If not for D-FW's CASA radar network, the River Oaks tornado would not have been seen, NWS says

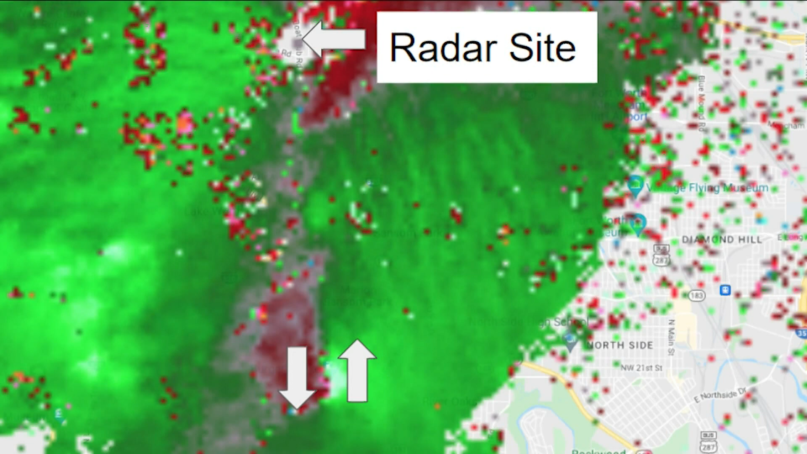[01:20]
Here's what that EF-1 tornado near River Oaks looked like on the CASA radar. The red and green represent winds blowing in opposite directions.